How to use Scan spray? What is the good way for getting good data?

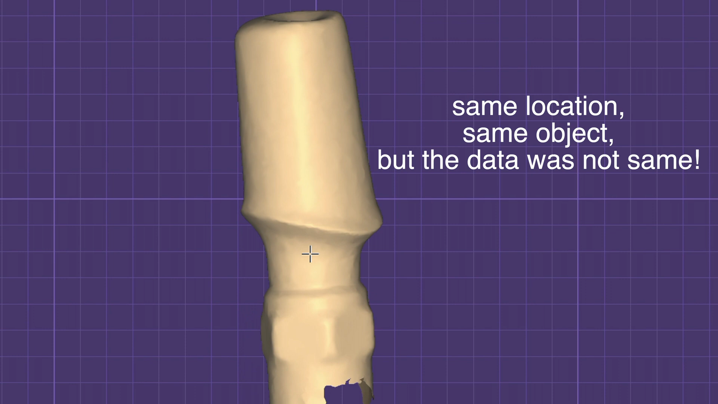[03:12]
But the scan data was not same, right?
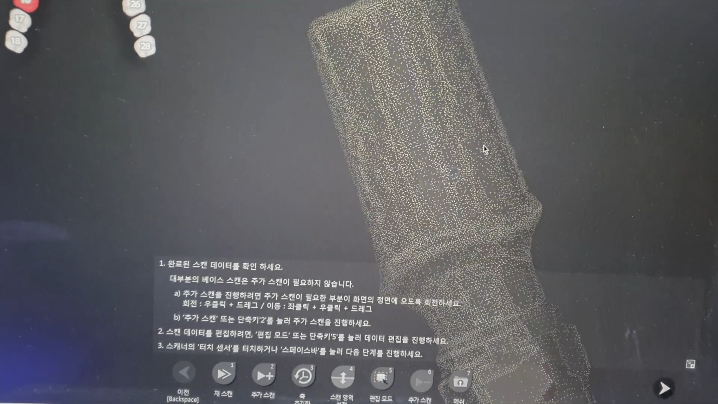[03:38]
Hmm? I think we have more good quality than result from other way.